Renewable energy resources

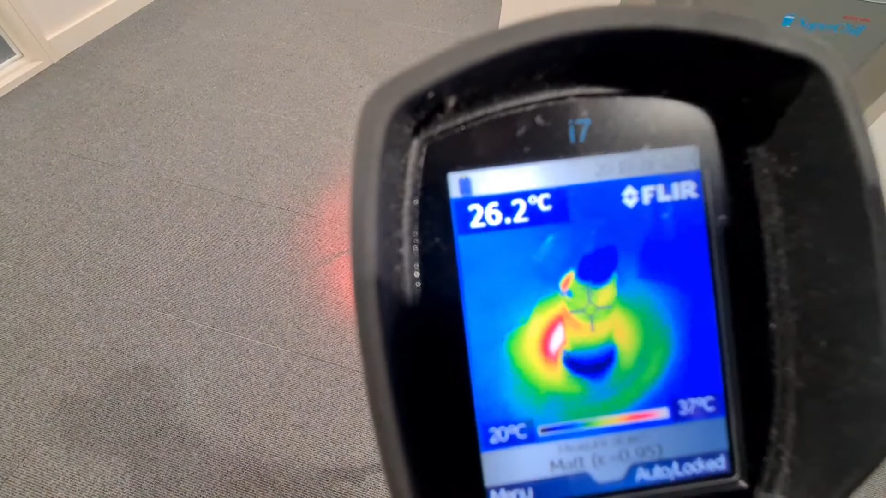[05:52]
On screen: spot 26.2°C, scale top 37°C, scale bottom 20°C
And you can see that at the moment the water is still quite cold and the surrounding carpet is warming up much faster. And this is to do with the specific heat capacity of the two. But over time that water there will start to increase in temperature until it has warmed. And then we can extract the thermal energy from that water and transfer it into electrical